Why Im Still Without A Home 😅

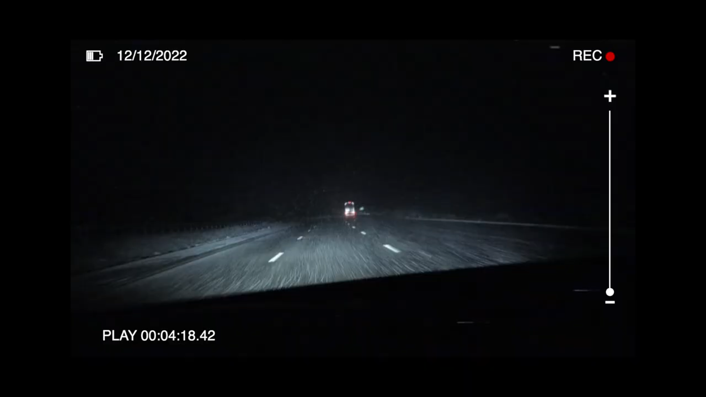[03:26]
It's snowing. And not just snowing, it is dumping snow.